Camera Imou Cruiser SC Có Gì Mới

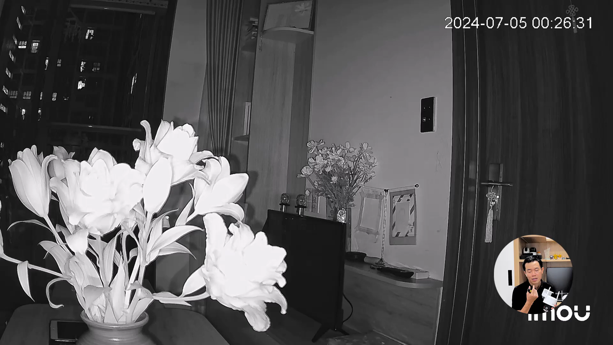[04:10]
tối cái cao ra nó sẽ bật hồng ngoại và khi mà có phát hiện người thì cái cao ra nó sẽ chuyển qua cái chế độ đèn lét để ghi hình ngọt có màu ban đêm và khi mà không có phát hiện đối thượng thì cái cao ra nó sẽ chuyển